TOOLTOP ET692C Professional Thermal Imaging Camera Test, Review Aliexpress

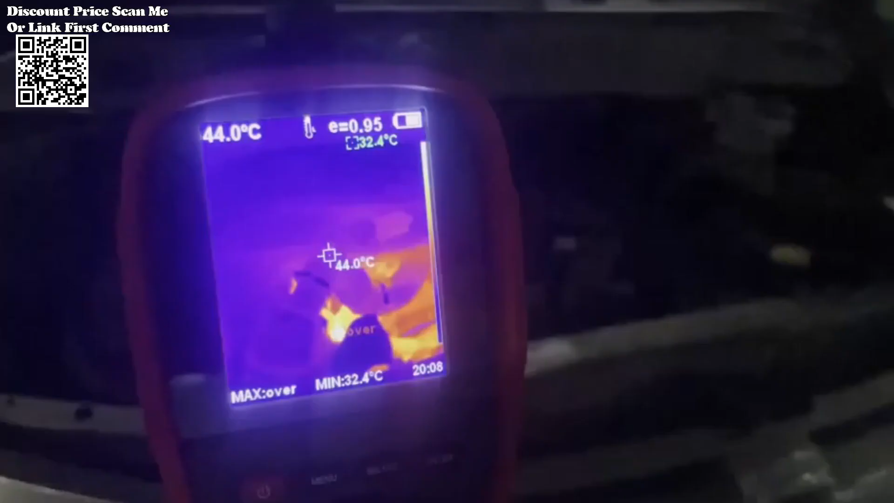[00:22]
On screen: spot 44.0°C, min 32.4°C
this handheld thermal imager stands out with its 256-192 infrared resolution, dual display modes,
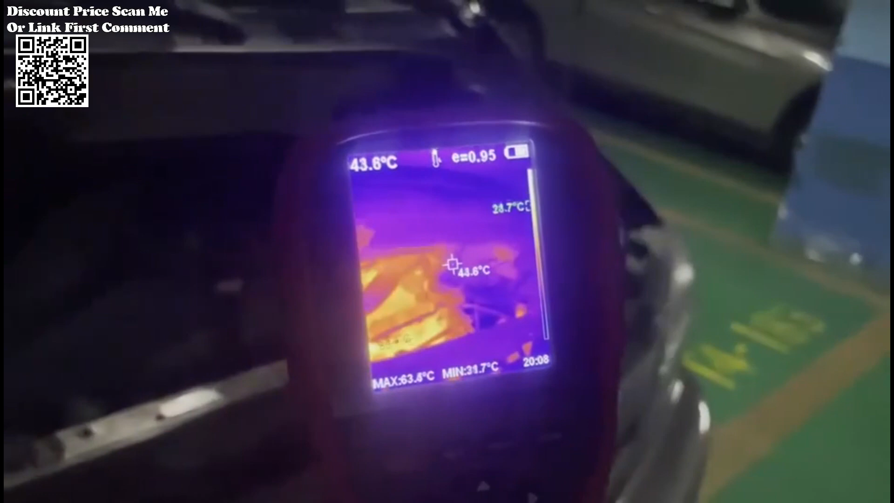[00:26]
On screen: max 63.8°C
real-time measurement capabilities, and versatile imaging modes.
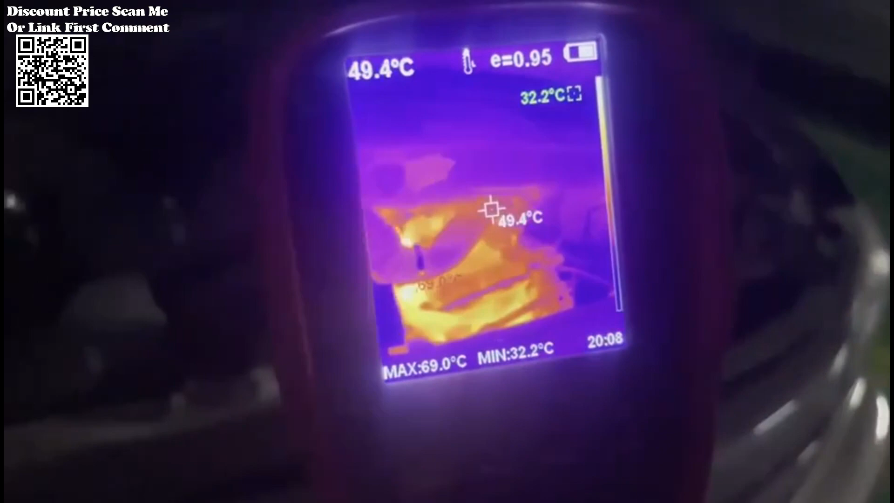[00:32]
On screen: spot 49.4°C, max 69.0°C, min 32.2°C
Boasting a crystal-clear 256-192 infrared resolution,
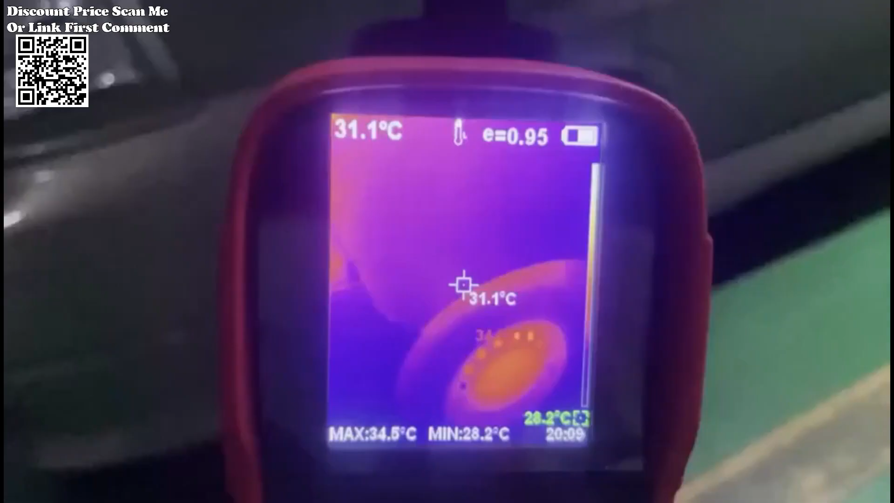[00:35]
On screen: spot 31.1°C, max 34.5°C, min 28.2°C
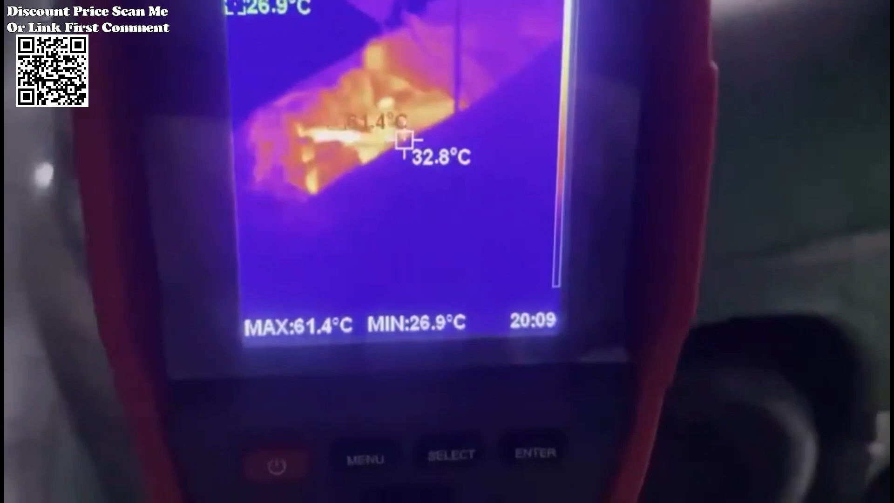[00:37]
On screen: spot 32.8°C, max 61.4°C, min 26.9°C
the ET692C captures subtle temperature changes with ease. The 25 Hz high frame rate ensures that images are refreshed quickly for precise thermal analysis.
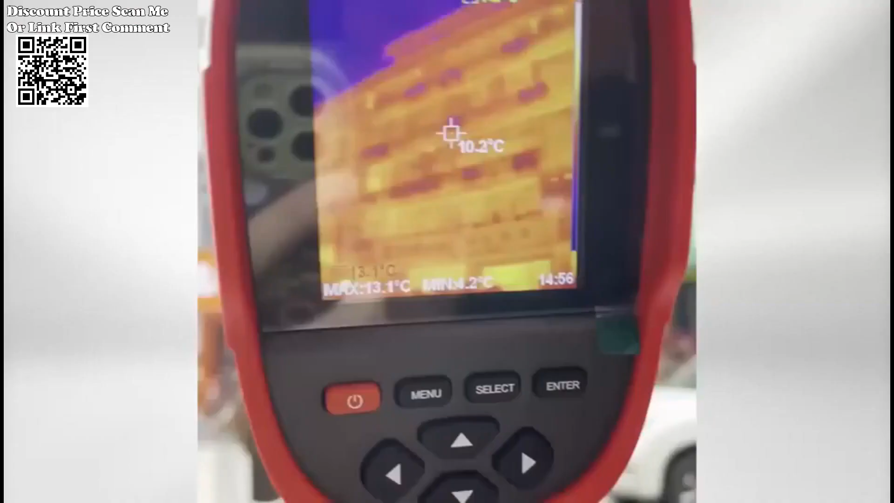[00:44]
On screen: spot 10.2°C, max 13.1°C
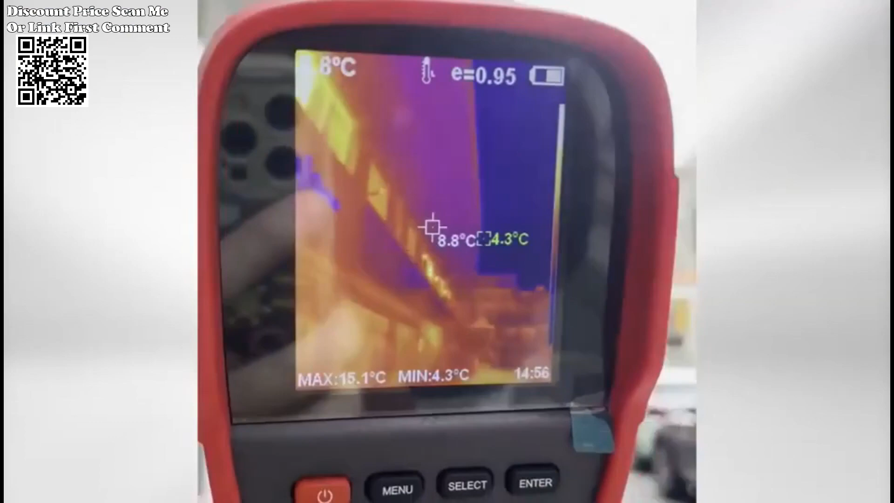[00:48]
On screen: spot 8.8°C, max 15.1°C, min 4.3°C
Innovative infrared mode and visible light mode offer flexibility. The fusion rate can be manually adjusted, allowing you to control visual effects seamlessly.
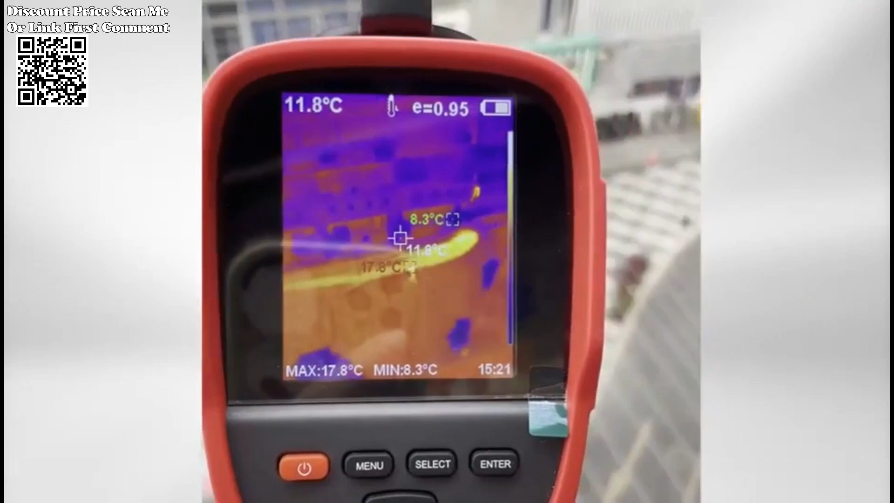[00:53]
On screen: spot 11.8°C, max 17.8°C, min 8.3°C
0%, 25%, 50%, 75%, 100%.
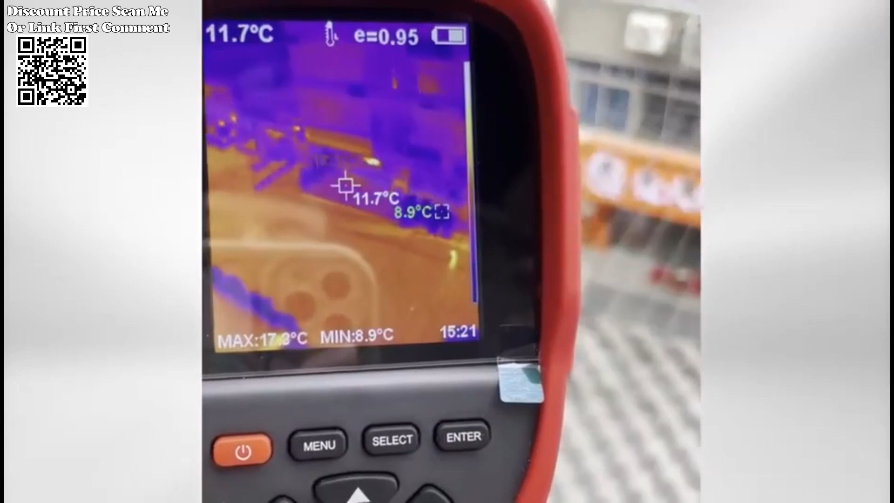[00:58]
On screen: spot 11.7°C, min 8.9°C
Track hot, cold, and center temperatures in real-time,
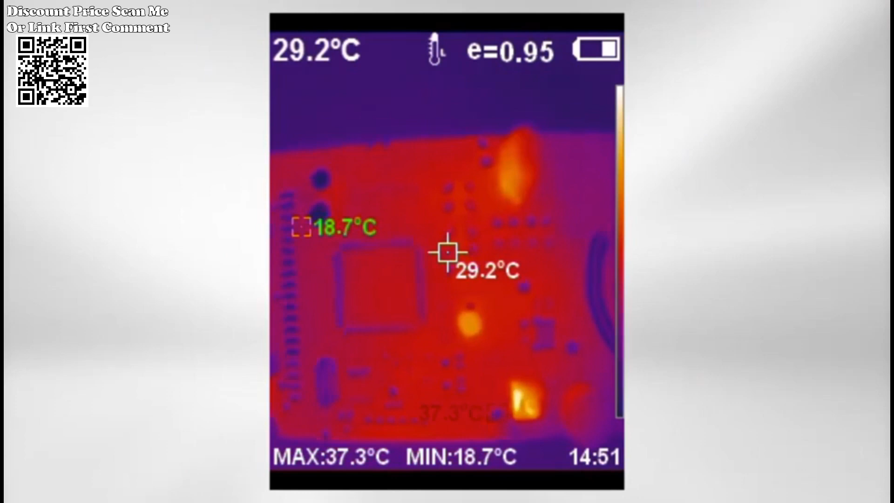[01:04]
On screen: spot 29.2°C, max 37.3°C, min 18.7°C
with a broad measurement range from minus 20 to plus 550 minus 40 to plus 1022, the ET692C supports and switch for enhanced usability.
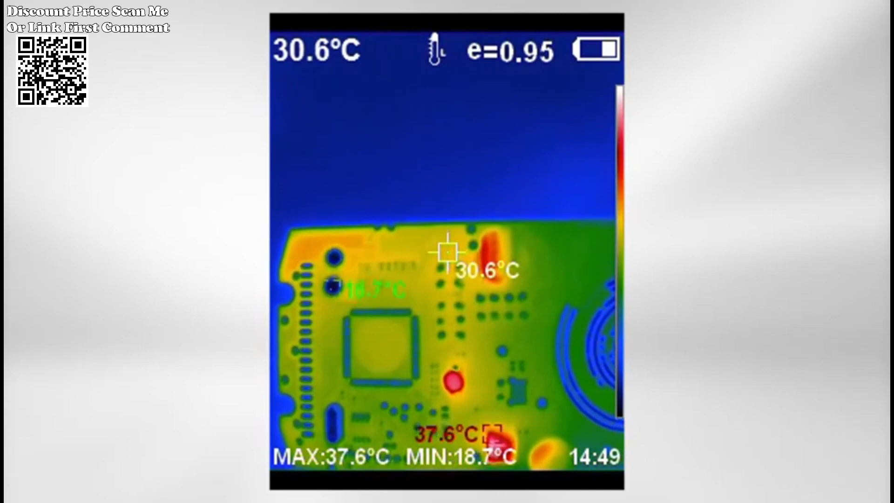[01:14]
On screen: spot 30.6°C, max 37.6°C, min 18.7°C
Tailor the emissivity coefficient as needed, ranging from 0.01 to 1.0.
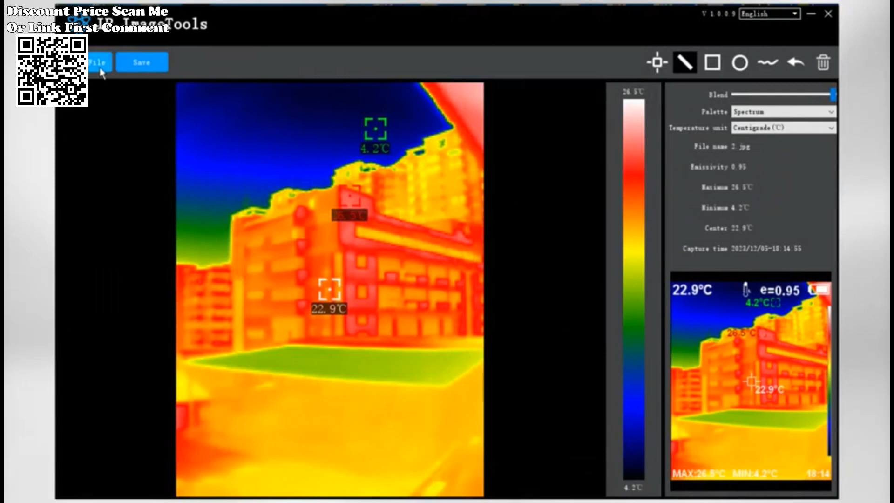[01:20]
On screen: min 4.2°C
This adjustment improves the accuracy of measurements, especially for semi-reflective surface objects.
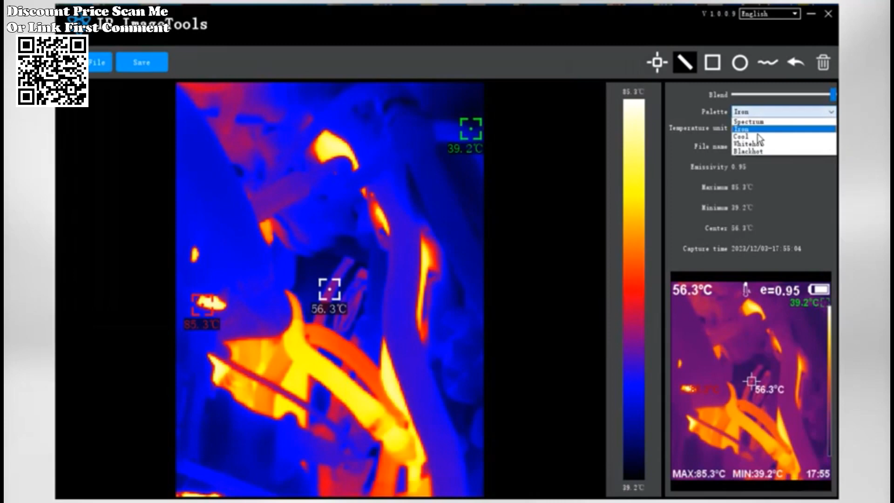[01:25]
On screen: spot 56.3°C, max 85.3°C, min 39.2°C, scale top 85.3°C, scale bottom 39.2°C
Choose from 5 imaging modes rainbow, iron oxide red cold color, black and white, and white and black.
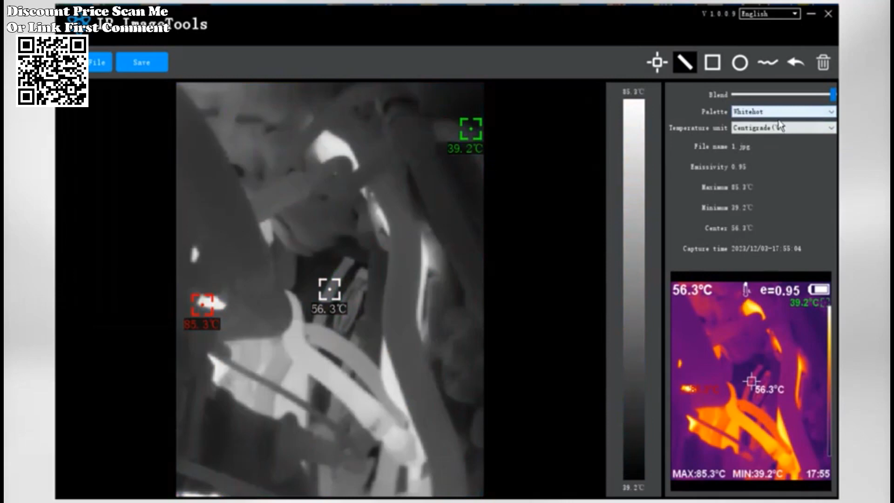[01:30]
On screen: spot 56.3°C, max 85.3°C, min 39.2°C
Each mode offers a unique perspective for diverse thermal imaging needs. The ET692C supports Chinese, English, German, and Italian, making it accessible to users globally. The time and date setting further enhances user convenience. With built-in 6.6G storage space, the ET692C allows you to capture and record thermal data. Whether taking photos or recording videos, you can store and access data anytime, anywhere.
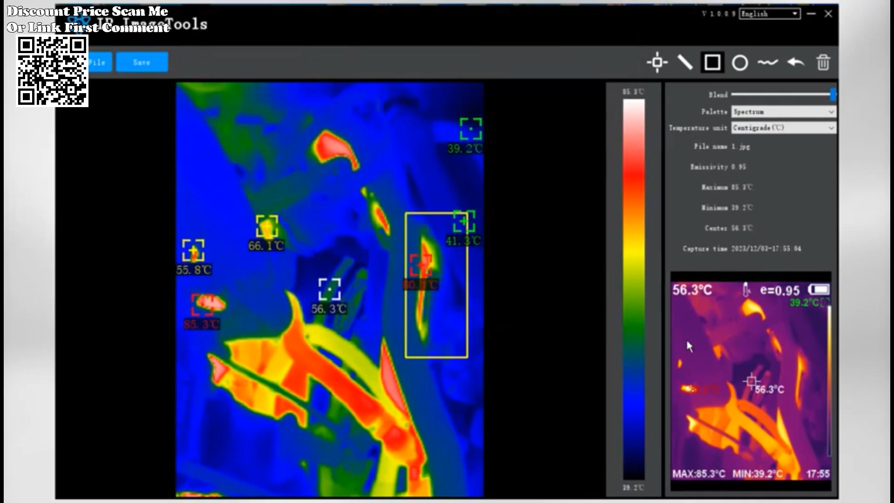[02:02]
On screen: max 85.3°C, min 39.2°C
The tooltop ET692C professional thermal imaging camera is a tool of precision, delivering unparalleled clarity and versatility in thermal imaging.
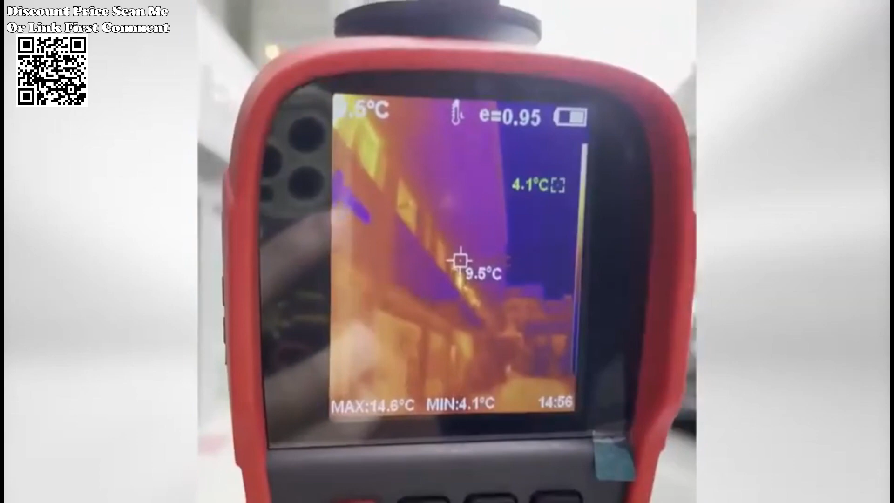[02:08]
On screen: spot 9.5°C, max 14.6°C, min 4.1°C
From its professional infrared sensor to adjustable emissivity and multilingual support,